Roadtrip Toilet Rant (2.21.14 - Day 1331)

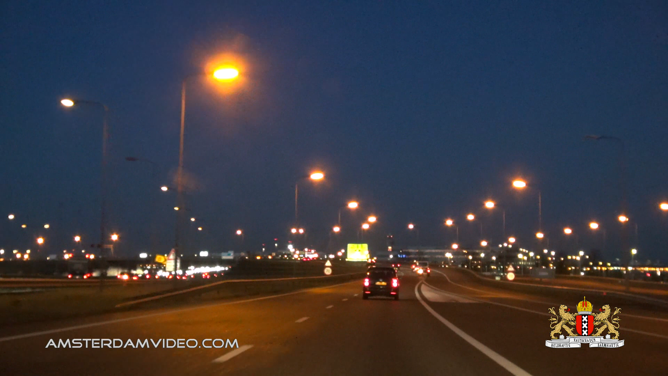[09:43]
The A5 motorway is the last motorway I'll see on my route to HQ. Close by Schiphol Airport. But I'm leaving that to my right. Run 1385, new Wi-Fi 727, new cell 58, from 74.6 kilometers, 6:41 p.m., battery 73%.